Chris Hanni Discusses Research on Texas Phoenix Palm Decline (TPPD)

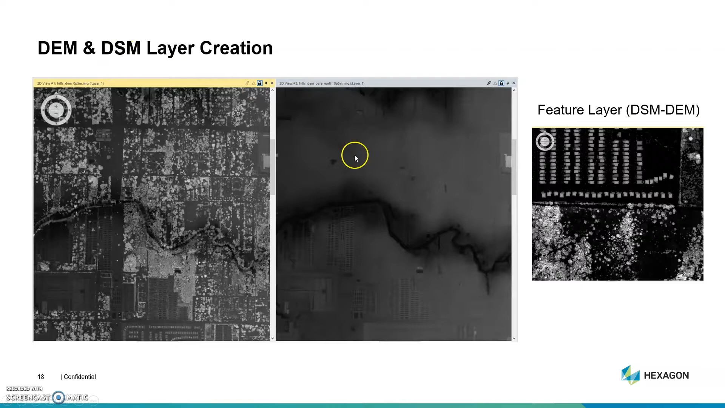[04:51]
Geological Survey naming convention. This is the bare earth and this is all the top of feature returns and I subtracted those two to get a feature layer which I used as a binary raster later and helping to isolate the canopy.